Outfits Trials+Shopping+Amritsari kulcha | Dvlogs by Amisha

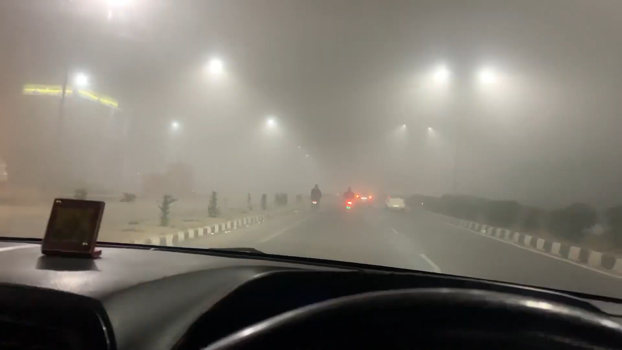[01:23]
Hi guys, so now there is a lot of fog.